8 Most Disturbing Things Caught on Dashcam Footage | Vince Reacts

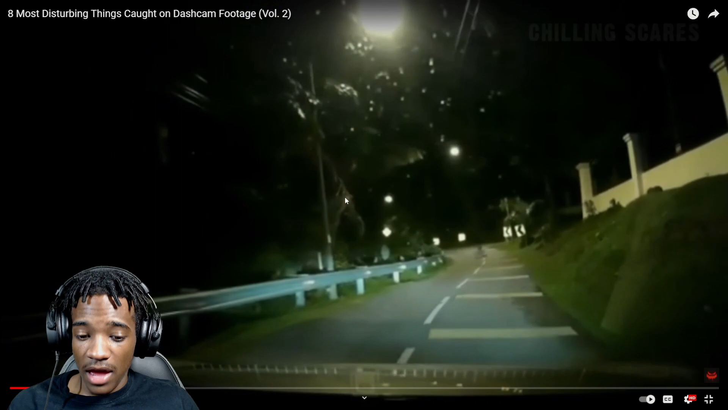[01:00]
He's gonna reverse. Couldn't be me. That's all you gonna hear. I'm knocking that dude over. Get out the street, buddy. I didn't see you. You need to leave. Alright, my traction control just came on. Yeah. He said his check engine light came on. See, that's why I say he should have sped up. Honestly terrified, the guys would immediately stop and back up their car to take a different route.
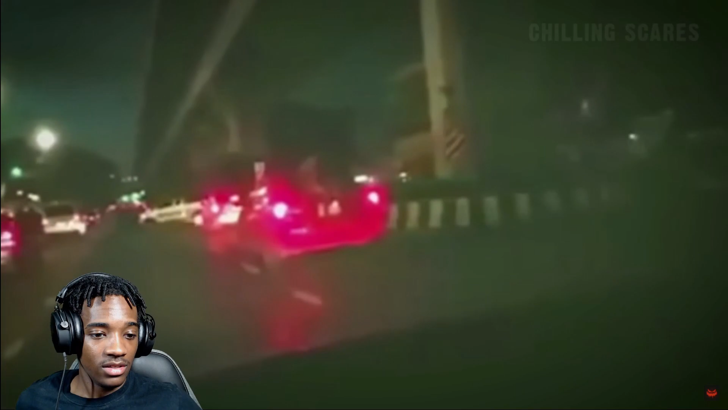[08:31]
I'd never do that though. Actually, the vehicle would stop. And later on, the woman could be seen now off the back of the car and aggressively attempting to open the car's door.